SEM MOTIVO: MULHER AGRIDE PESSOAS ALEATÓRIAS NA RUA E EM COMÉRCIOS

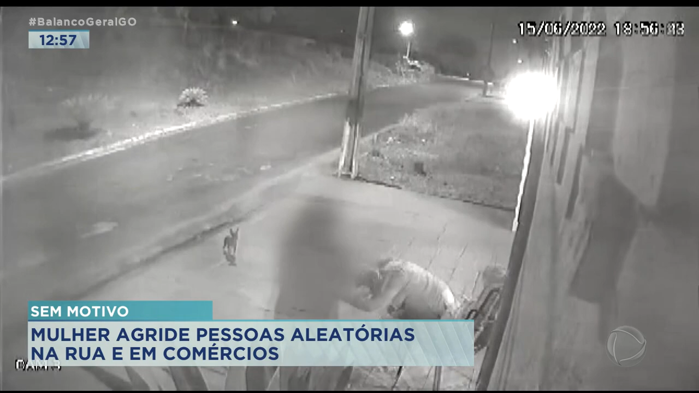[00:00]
O vídeo é impressionante. A mulher que caminha pela rua se aproxima da moradora que está sentada em uma cadeira na porta de casa. A agressora parece segurar uma chave na mão, fala algo e de repente parte para cima. A vítima é arrancada da cadeira e jogada no chão. A partir daí, a câmera não registra, mas as agressões continuam. A mulher agredida é Bianca.